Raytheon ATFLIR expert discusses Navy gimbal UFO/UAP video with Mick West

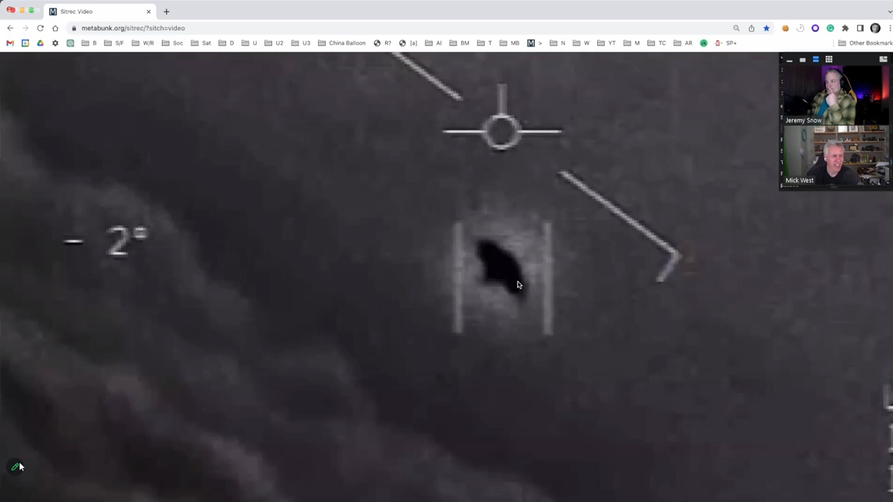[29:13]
That should be the biggest giveaway. It's something hot. Have you ever seen anything like this before? This like as a say a glare when you're looking at a heat source. Mm. I mean, you said like you think it would have to be a bit out of focus to have this size of a glare, the shape of a glare. It's not The reason I say it might be like kind of an out of focus on the IR is that there's just really no real definition.
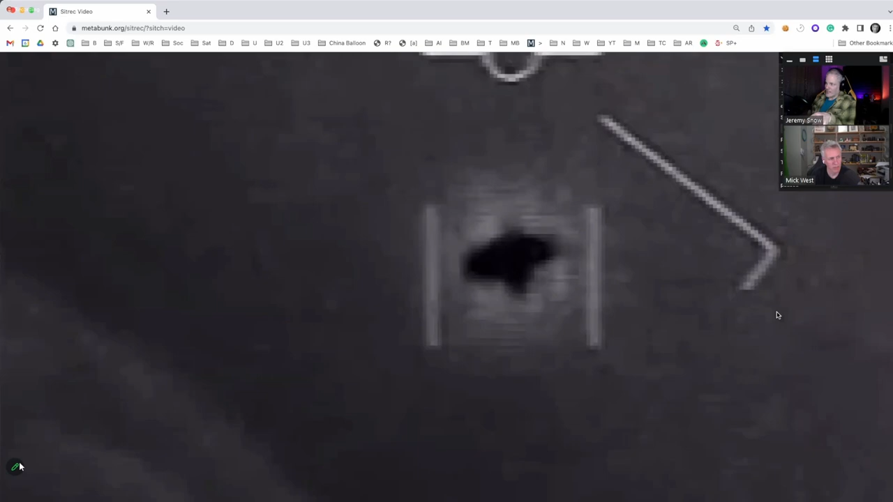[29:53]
you could see like, you know, lines, you can see like rivets, you know, on this, you know, on the side of a plane.
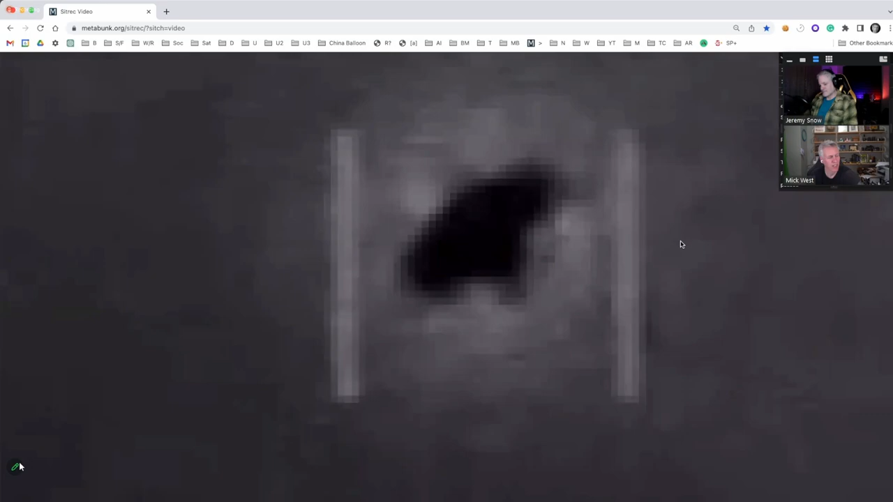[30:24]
narrow, so it's going to be pretty far out, as in miles away. Do you remember the field of view, like how many degrees told it was? So wide is a 1-to-1. I think medium was, I think medium was 2, and
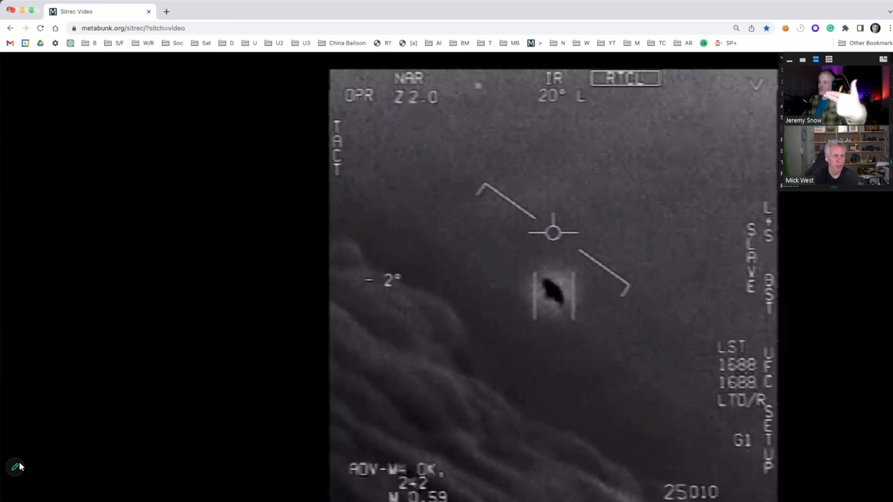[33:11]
So, like in this instance, like you see, it's 2 right now. I kind of wish we'd see the 1, but right now, so this is. That's the software zoom in. We can look in FLIR. It actually, you can see it change in, in the FLIR video. It's like here's 1 and there's 2. Yeah, and as you see, like, it's a super rapid change. Yeah, nothing changes. Yeah, when you scroll through the like field of view, and let's say you're going from, you know, medium 1 to medium 2,
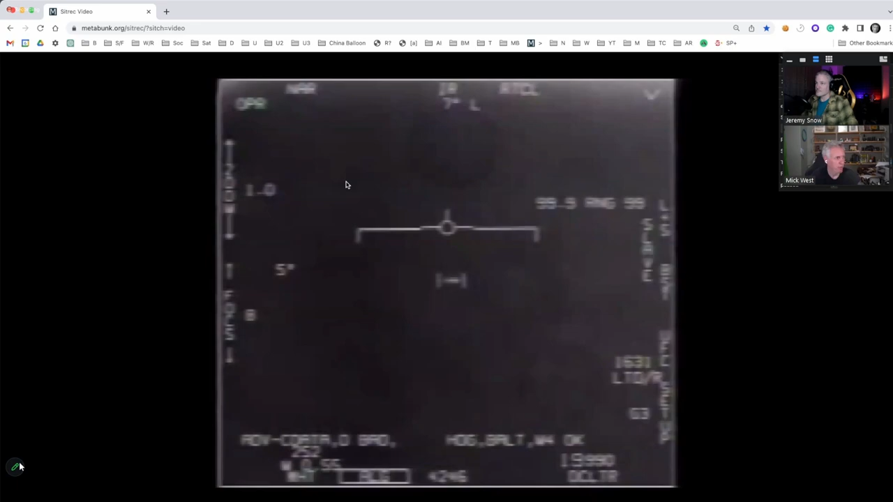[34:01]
Now you actually see an interesting thing here in the FLIR 1 video. Right, let's see, right here. You see, like, we're in narrow 1 times, and then it goes, you see that the object like whiz off to the side, and it goes into The wide field of view. It's hard to tell if that's an M or a W, but that's why it's a W. Okay, but that's a big reason why you'd see that thing go off. So if anyone's going, oh well, that's proof of something or disprove something, no, all that's happening is you're seeing the physical mirrors moving.
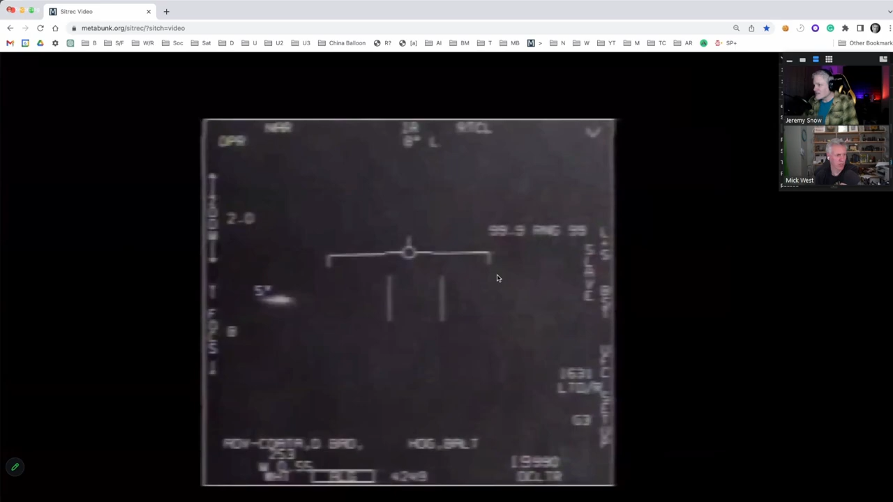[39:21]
It's very blurry, but if you zoom in, it's getting even blurrier. This 99.9 range, do you know what that means? So that's supposed to, that quadrant is supposed to be like, where the sensor is above ground. That's the information that would be displayed over there. Yeah. Why it's saying 99.9 range. I thought this was the range to the target. Yeah, if that's something that's being now, the thing is that would have to be fed from like radar. Okay.
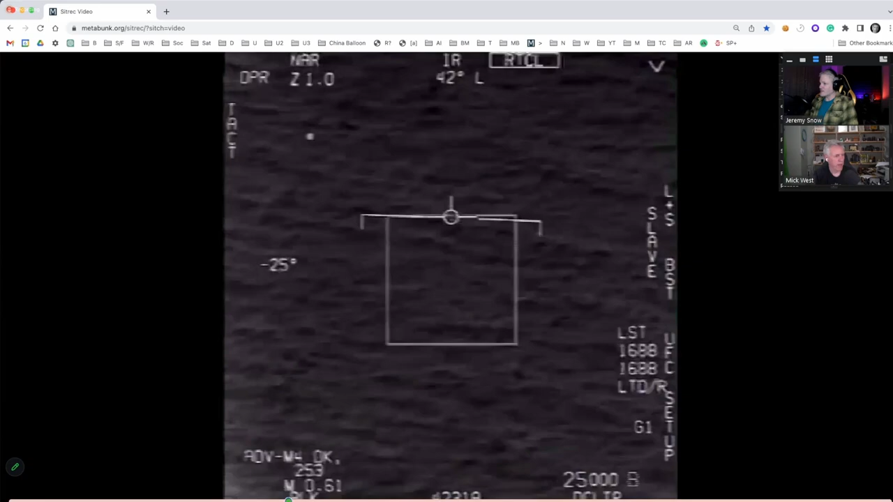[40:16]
Is this the Tic Tac one? This is the GoFast video, which is apparently was filmed at the same time or in the same flight as the gimbal video. But this one actually has a range in it. So in this one, like, you can look at the whole video. Like at the start, they're just kind of moving around, and they're trying to capture it, and they eventually box it, and then it starts tracking. And after it starts tracking, then this number shows up, the range, which appears to be the distance to the target.
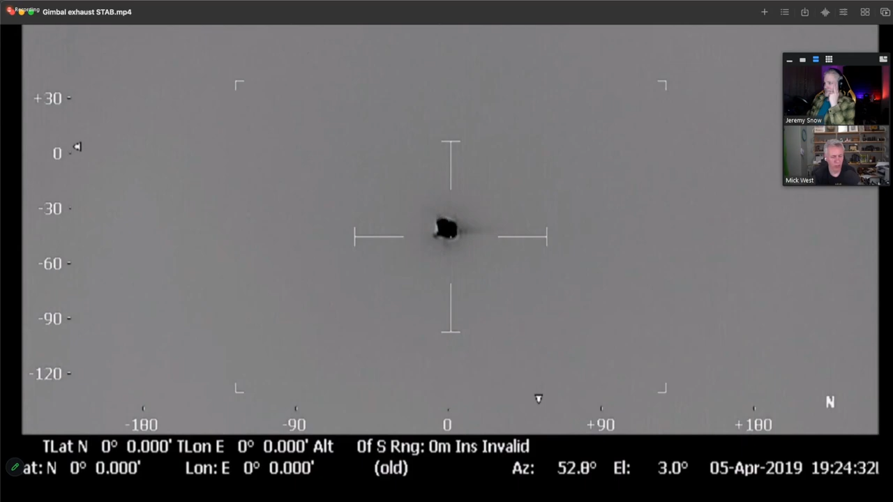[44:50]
You know, heat signature you normally think as being something that looks like the shape of what you're looking at, like either the plane itself or the, you know, the cone of the exhaust. And this is actually kind of a dark blob, and it's you know, it kind of looks, in a way, it looks a bit like the gimbal. It's got, it's kind of like, you know, diffraction spikes coming out of it, and it's kind of a bit longer in one direction than the other. What is this like a lantern?
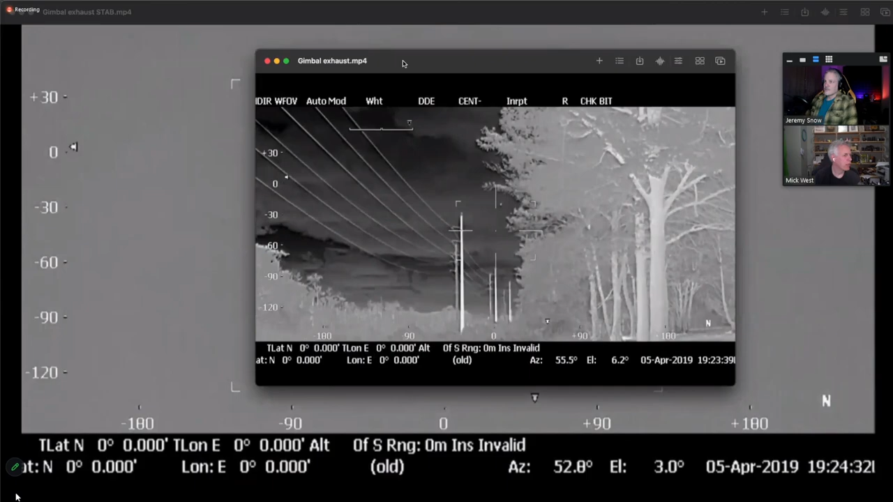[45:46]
Let's look at the, this is another version of the same one. Yeah, it doesn't tell you what it is,
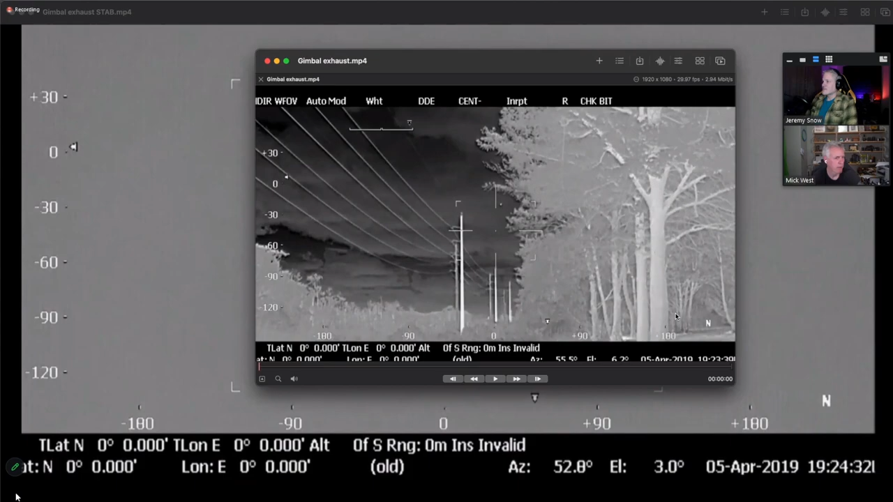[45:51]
but it's, you know, it's a thermal camera, obviously, and you're looking at a plane. You're able to switch between visible TV mode and infrared mode, and it's black hot.
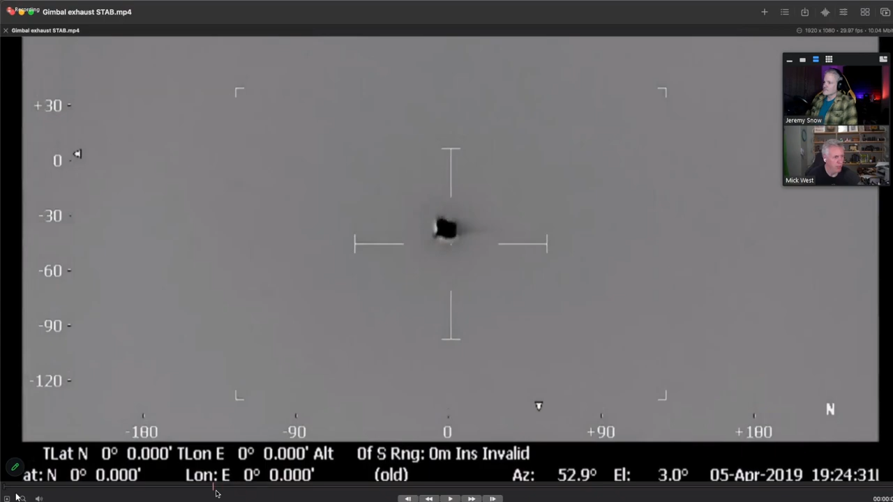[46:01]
So, and these are supposedly to scale. So, this is what you get.
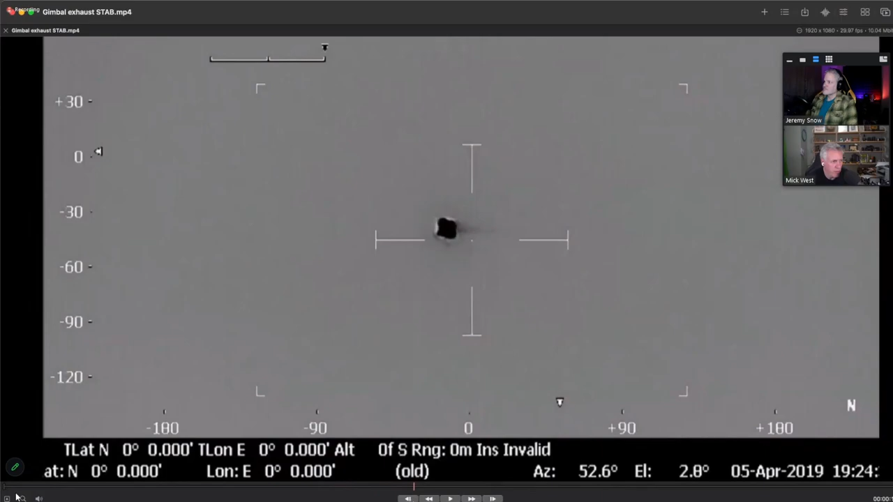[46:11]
I think you can actually just see the wings of the. Yeah, you can barely see the wings there. But this is kind of just an example of what I'm talking about. What it would be. And you mentioned earlier it being a bit out of focus, and the guy who took this, Dave Fouch, who was a FLIR technician, who works, you know, kind of a civilian, well, I guess civilian slash military company, but he said he had to mess with the focus a little bit. And it was interesting that you said when you looked at the gimbal video